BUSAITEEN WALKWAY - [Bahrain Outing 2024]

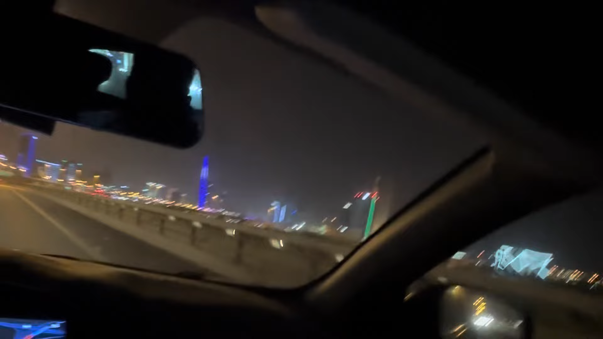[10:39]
ഇത് മൊറക്കിൽ നിന്ന് മനാമയ്ക്ക് പോകുന്ന ഒരു പാലാണ്. ഇത് എനിക്ക് തോന്നുന്നത് ഒരു 94 or 95 മറ്റോ ആണ് ഇതിൻ്റെ ഉദ്ഘാടനം കഴിഞ്ഞത്. ഇപ്പോൾ 3 പാലങ്ങളുണ്ട് ബഹ്റൈനെ സംബന്ധിച്ച്, മനാമ സിറ്റിയും മൊറക്കും.
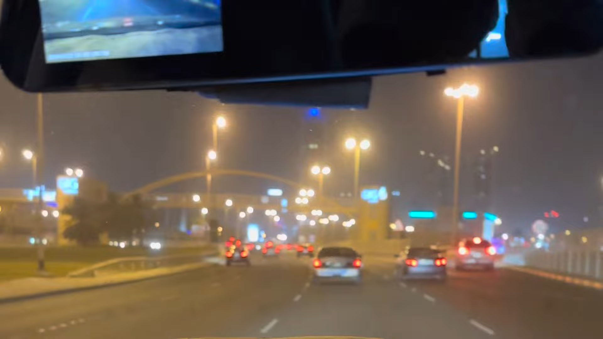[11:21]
പിന്നെ 3rd പാലമാണ് മിന സൽമാൻ പോർട്ടിൻ്റെ അടുത്തുനിന്ന് ഹിദ്ദിലേക്കുള്ള പാലം. അങ്ങനെ 3 പാലങ്ങൾ അവിടെയാണ് ഈ മൊഹറക്കുമായിട്ട്. മൊറക്കും ഒരു ദ്വീപാണല്ലോ.
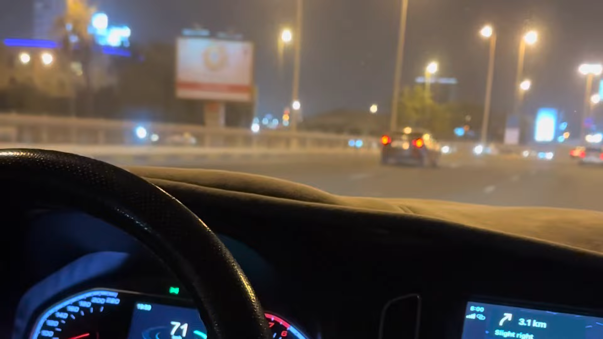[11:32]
അപ്പം മനാമ സിറ്റിയിൽ നിന്ന് മൊഹറക്കിലേക്ക് പോകാനുള്ള ഈ 3 പാലങ്ങളുണ്ട്. ഒന്ന് മിന സൽമാൻ പാലം, രണ്ടാമത്തത് മൊഹറക്ക് പഴയ പാലം, 3rd ബുസൈത്തീൻ പാലം.